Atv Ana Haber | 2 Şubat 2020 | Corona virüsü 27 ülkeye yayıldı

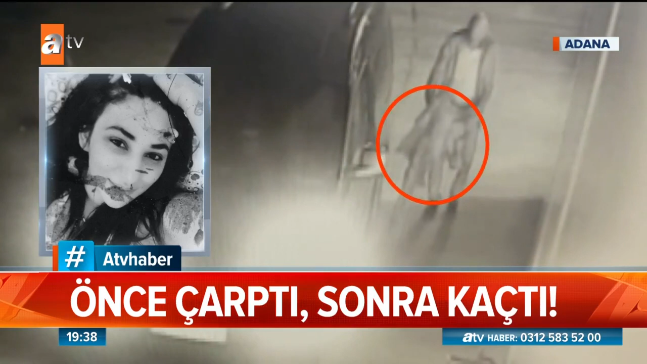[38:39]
Çarpma sırasında genç kadının montu aracın lastiğine sıkışmıştı. Montu çıkartan zanlı ardından yamulan tamponunu düzeltti.